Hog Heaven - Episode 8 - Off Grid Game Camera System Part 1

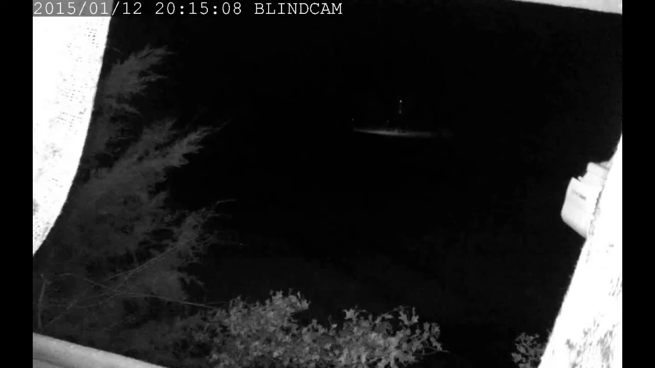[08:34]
And you can switch these on or off over the internet, but you can also set up a script so that every day at 8 a.m., 11 a.m., 4 p.m.,
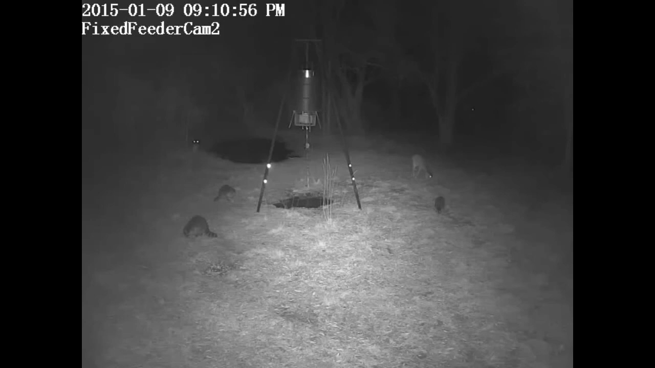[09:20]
between nighttime infrared cameras and daytime pan tilt zoom camera.